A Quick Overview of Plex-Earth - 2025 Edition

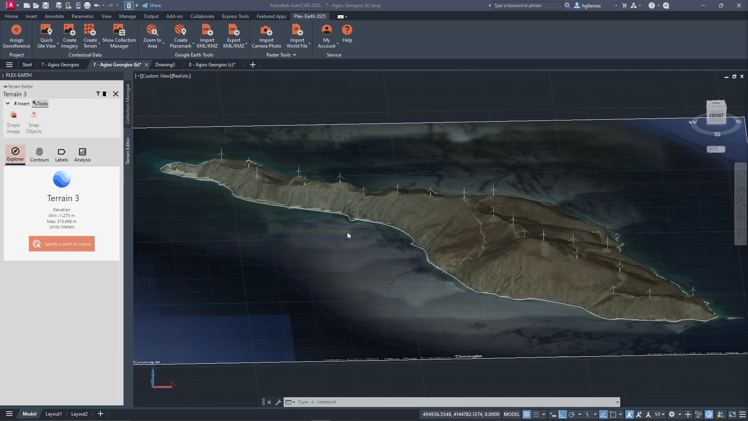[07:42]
or snap objects to our terrain, like these 3D wind turbines over here for better visualization.
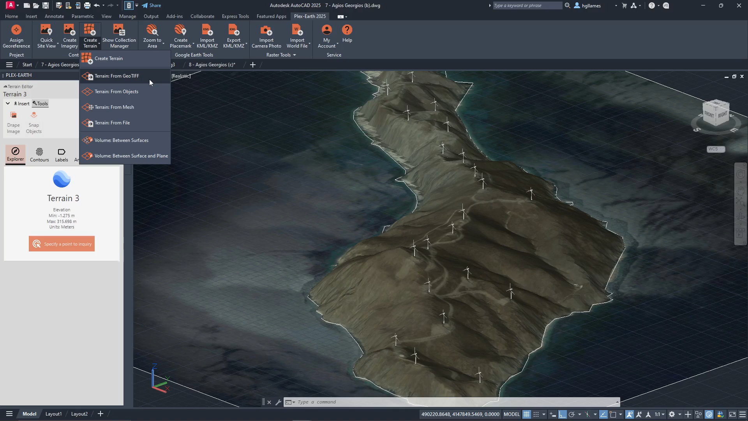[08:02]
Let's see this in practice in this drawing from a DTM geotiff file.